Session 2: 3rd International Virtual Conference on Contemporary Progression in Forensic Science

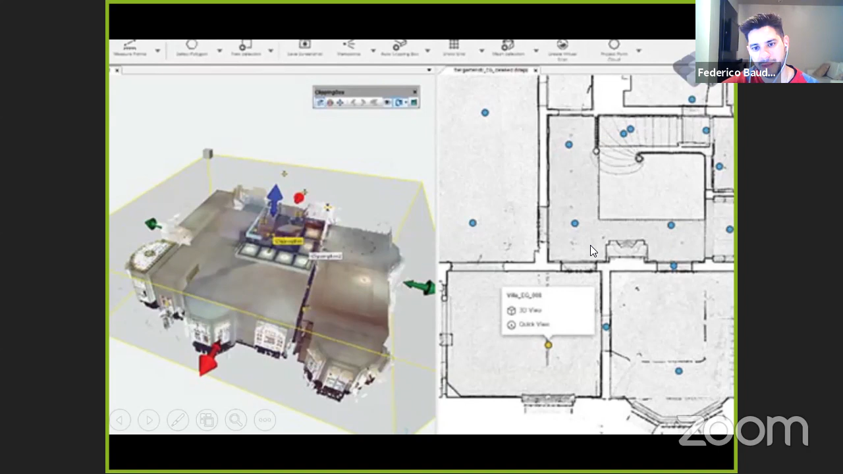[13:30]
and work with point of convergence, work with hardware and software.
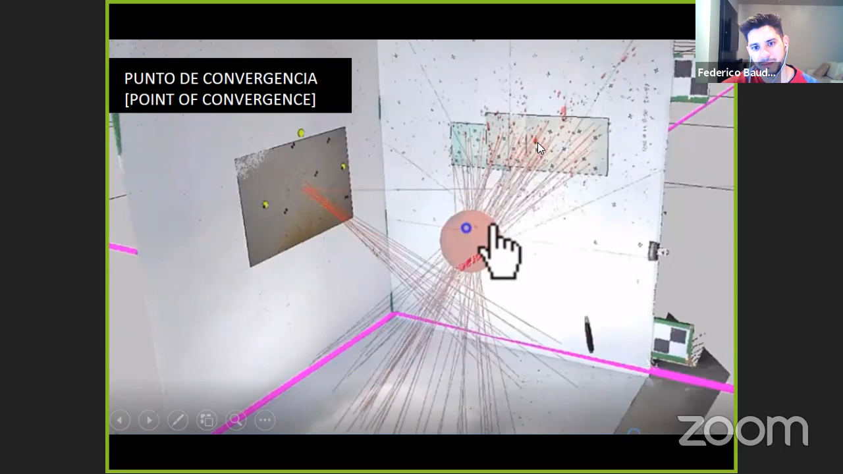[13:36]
This software, El Farazón 3D, is very easy to work.